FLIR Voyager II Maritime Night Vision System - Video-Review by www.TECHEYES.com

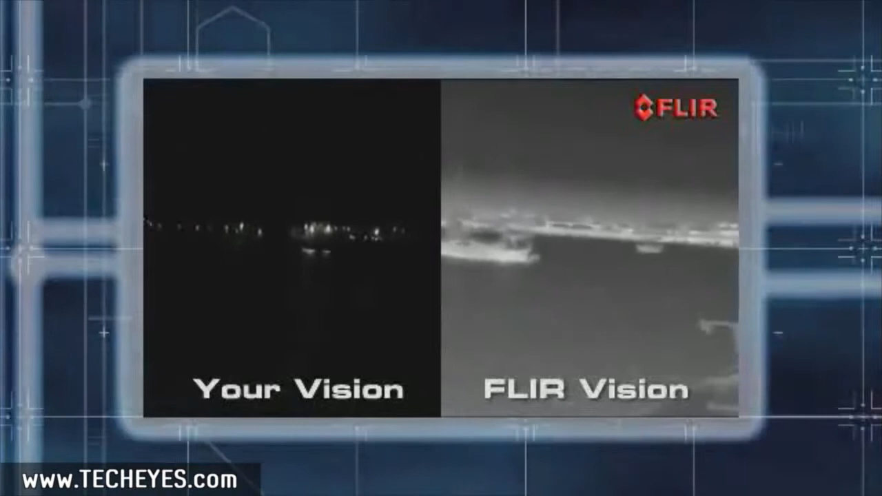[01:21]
Unlike standard video cameras, Voyager 2's thermal cameras make pictures from heat, also called thermal energy, not light. So whether you're in total darkness or bright sunlight,
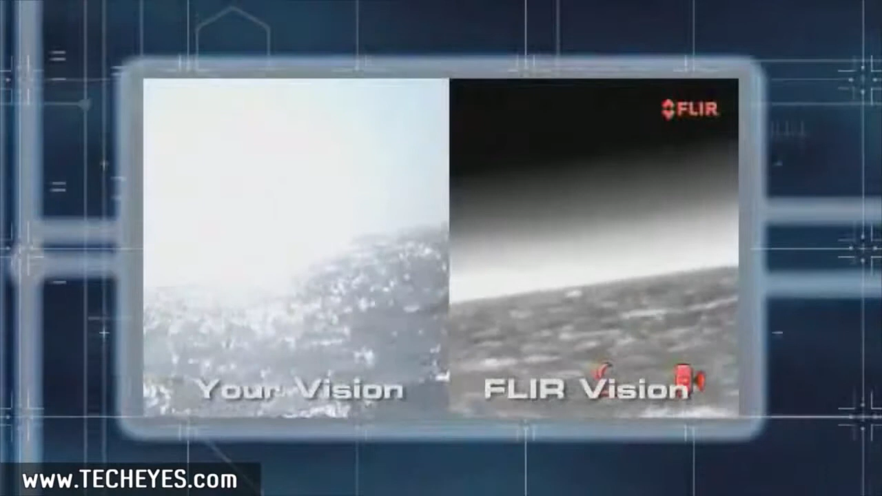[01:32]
Voyager 2 will let you see what your eyes alone cannot. Everything around us gives off thermal energy, even ice.
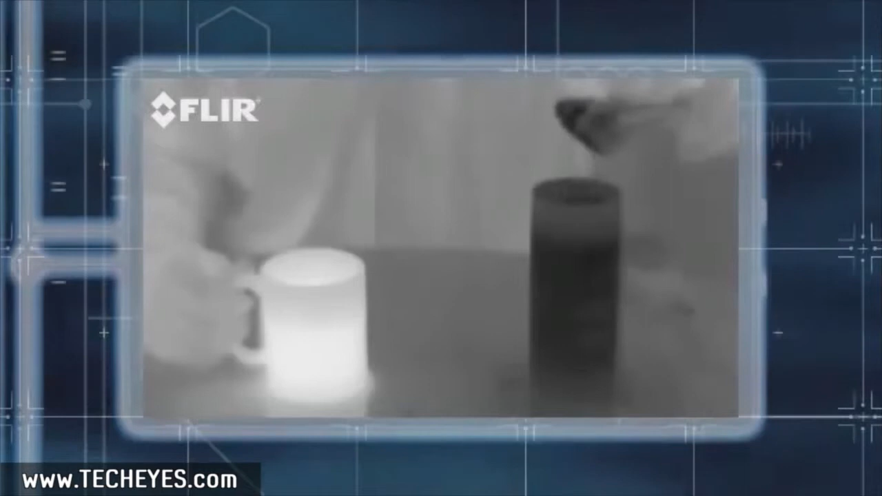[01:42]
The more heat an object emits, the easier it is to see.
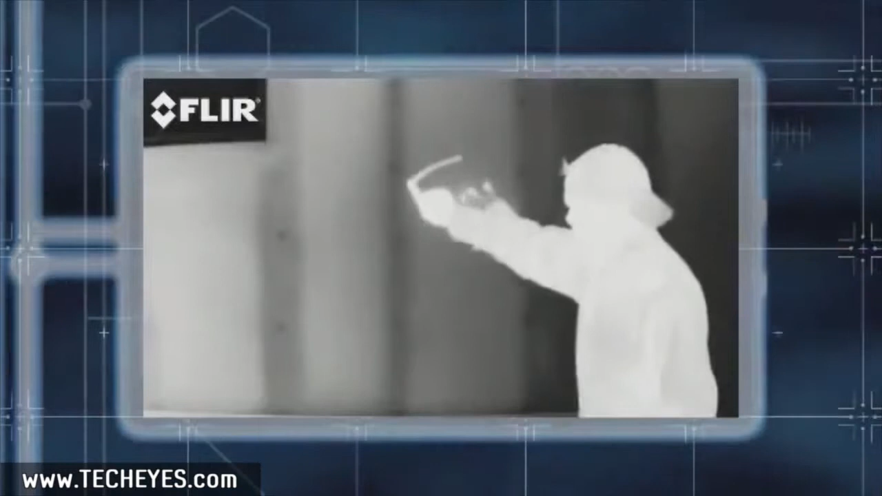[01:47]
Thermal images are as easy to understand as watching a black and white television,
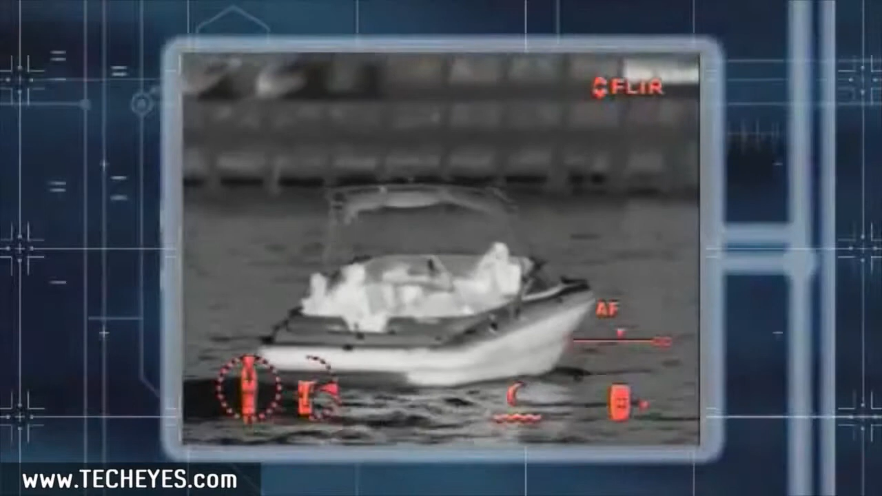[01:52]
letting you see details you didn't even know were there.
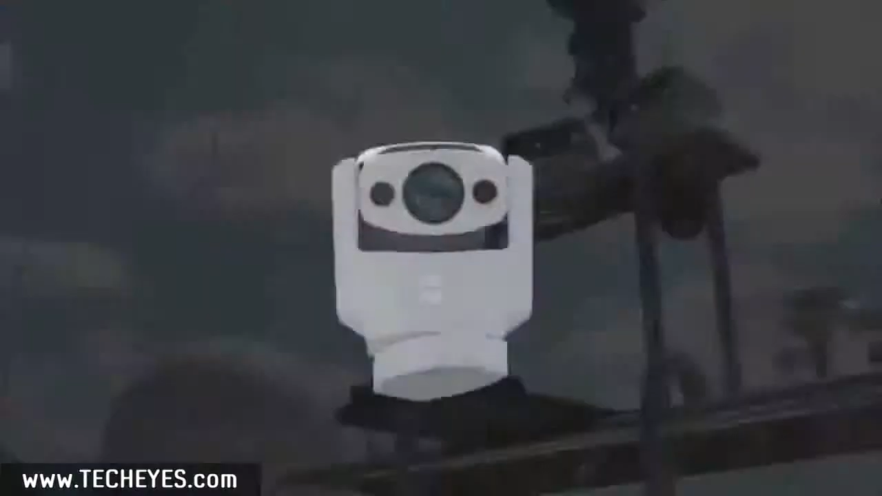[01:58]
At the heart of the Voyager 2 multi-camera system are two infrared cameras,
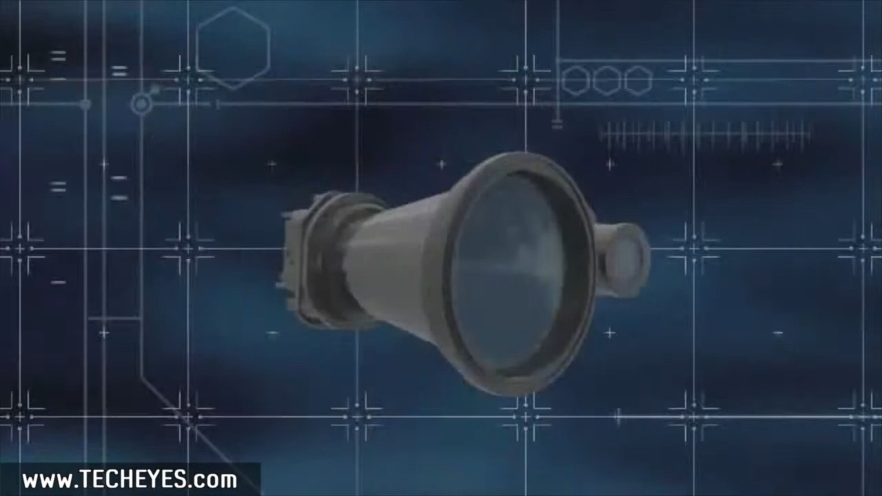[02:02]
a wide-angle camera that gives you a continuous broad overview of your surroundings,
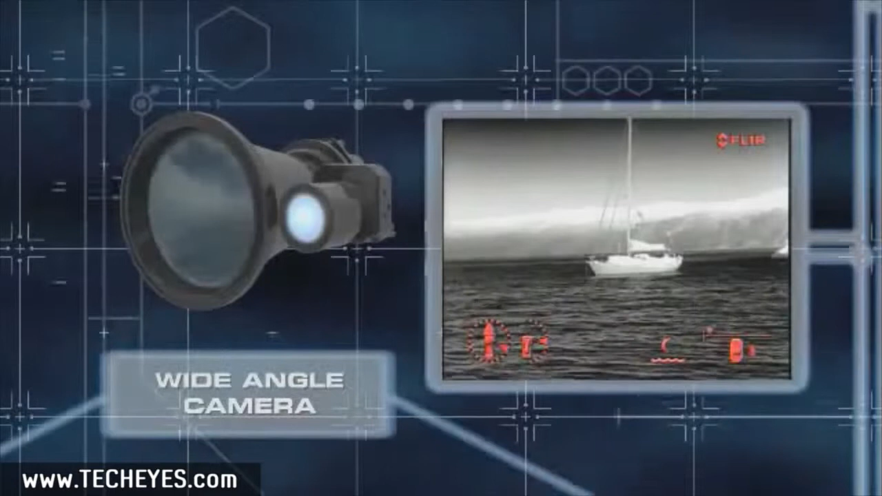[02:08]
and a telephoto camera that lets you view objects at long ranges.
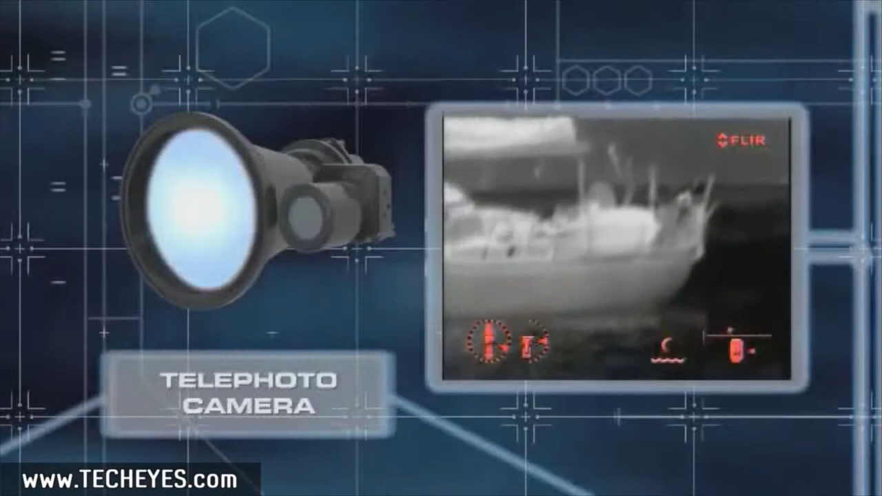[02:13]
Voyager 2's unique combination of optical and electronic magnification allows you to zoom seamlessly between the two thermal imagers,
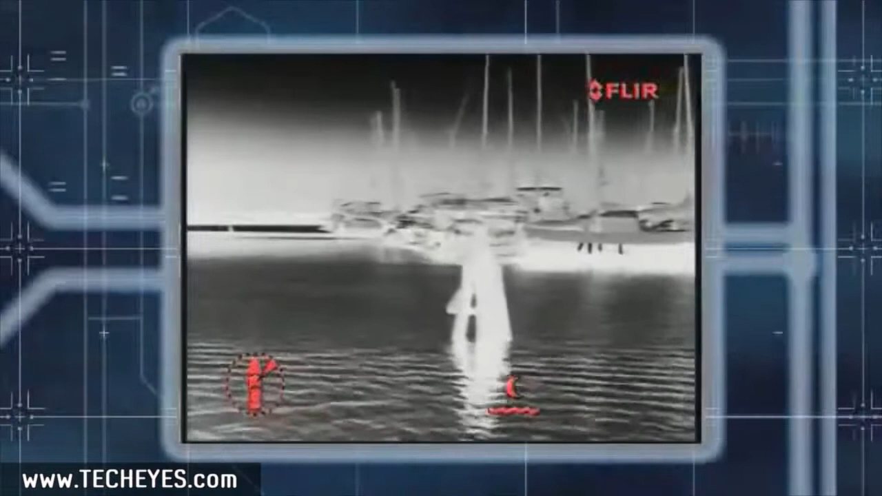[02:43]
With Voyager 2, you'll be able to see channel markers,
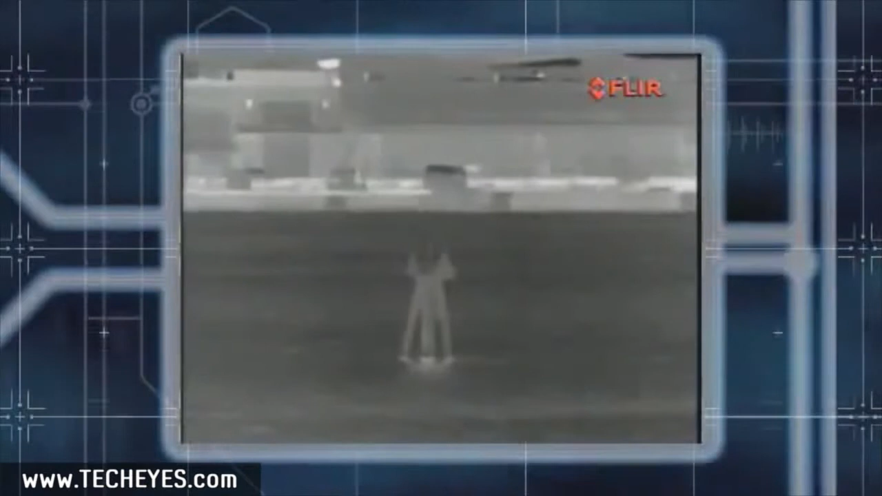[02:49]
landmarks, other vessels, floating debris, and obstacles like bridge abutments.
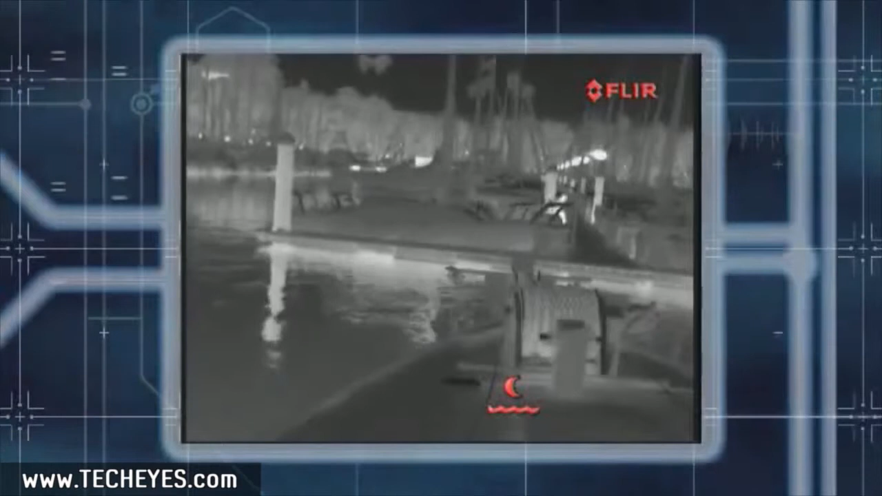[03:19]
Voyager 2 gives you and your passengers an added layer of security, so no one can sneak aboard uninvited.
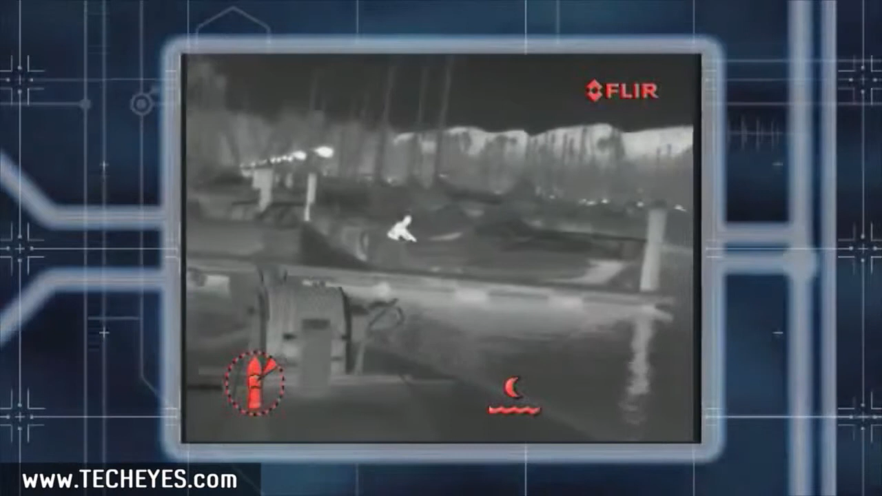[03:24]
Voyager 2 also has a color video camera that works like two cameras in one,
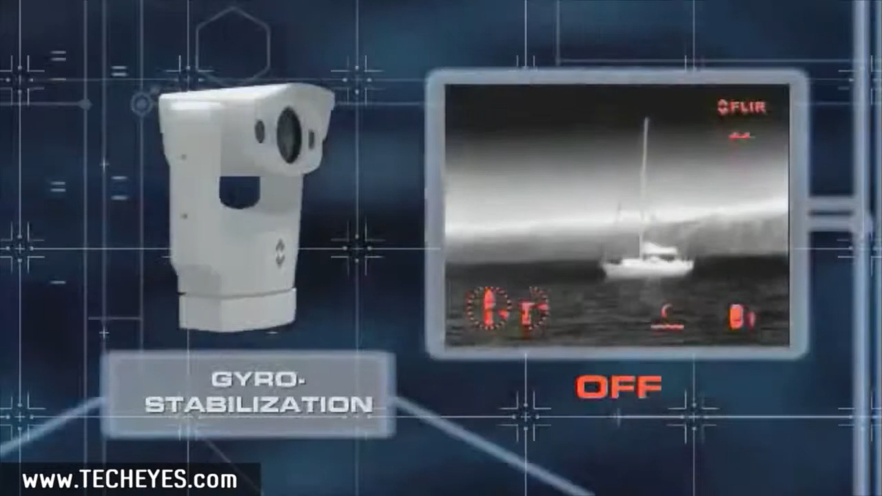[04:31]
Your vessel may be big and steady, but with such a long zoom,